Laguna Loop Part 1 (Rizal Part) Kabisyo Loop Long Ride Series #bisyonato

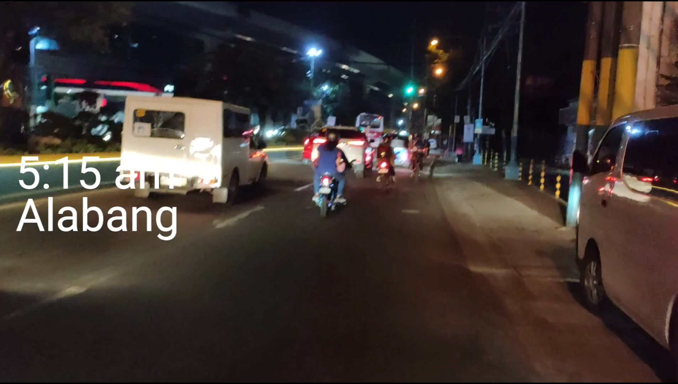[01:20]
Dito na kami sa Alabang. Approaching ano na tayo dito sa may Metropolis, Alabang. O Star Mall.